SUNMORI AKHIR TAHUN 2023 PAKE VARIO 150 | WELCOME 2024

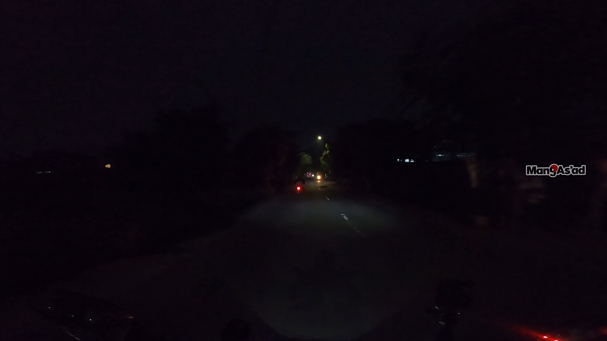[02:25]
estetik. Sekarang masih malam, masih gelap. Ini masih di sekitaran Ciwastra lah, masih di Bandung. Oke, teman-teman, kita lanjut lagi nanti setelah di tempat titik kumpul baru saya rekam lagi. Oke.